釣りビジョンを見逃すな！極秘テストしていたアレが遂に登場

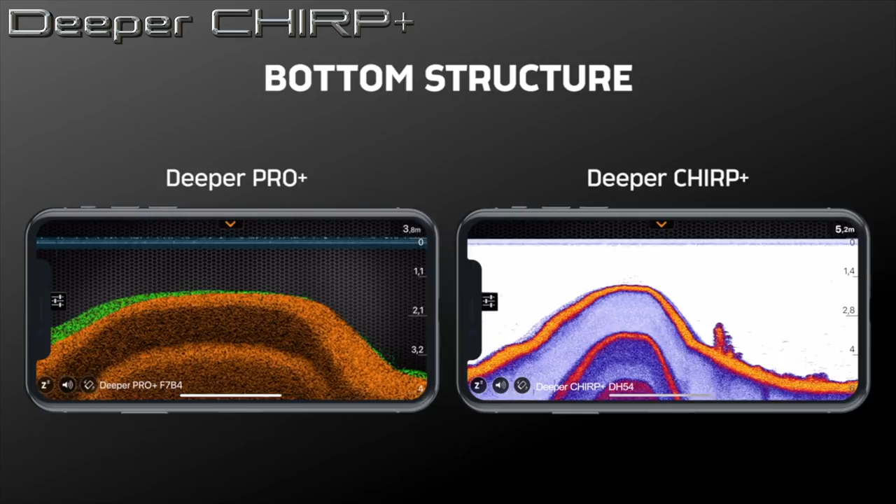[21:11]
ーん確かにねちょっとうーん絵がまあ綺麗になったな今までのやつもね十分見やすかったんで冬場のバス釣りとかね若さぎ探したりとかそういった使い方ではね本当ディーパープロプラス活躍してくれているんですけどもまあそこら辺がチャーププラスになったことによってより細かーく表示しやす
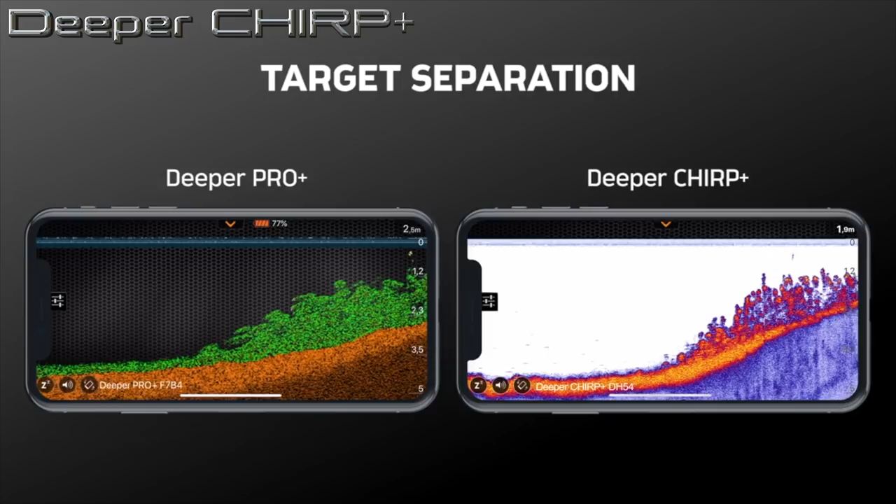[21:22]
くなったよっていうことでまあベイトフィッシュを探しての釣りなんかに役立つんじゃないかなねあとは微妙な変化ですけども水深もより深く測れるようになったっていうことなんでそんなところもですねちょっと海釣りなんかもよく行きますんでねまたチャーププラスいろいろ試してみてご案内してい
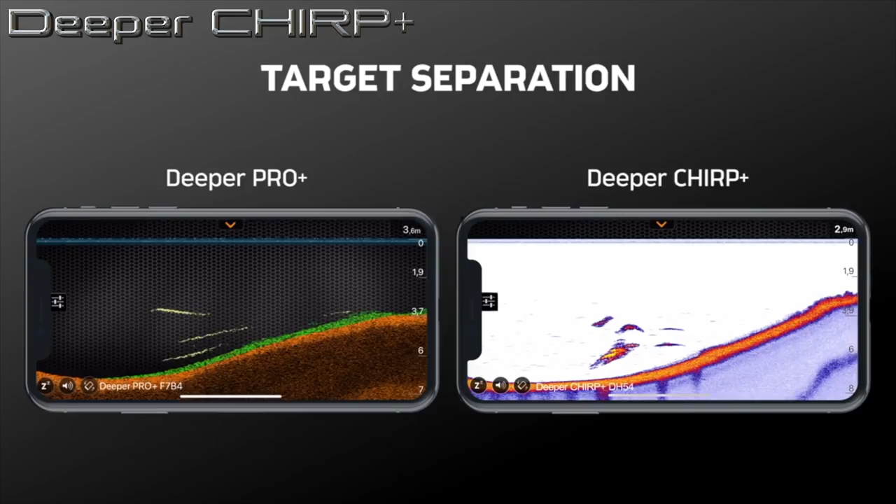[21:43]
ければななんていう風に考えておりますはいというわけでパワーアップしたディーパーチャーププラス